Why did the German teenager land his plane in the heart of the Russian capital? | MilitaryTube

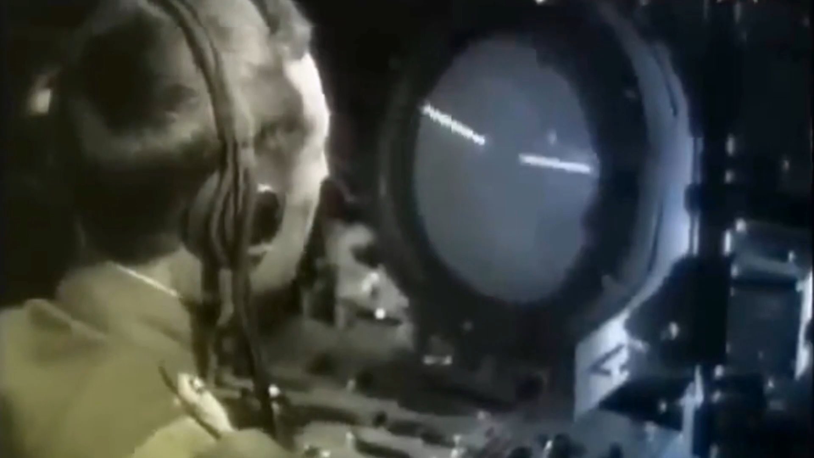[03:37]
at 14 29 he appeared on soviet air defense forces radar and after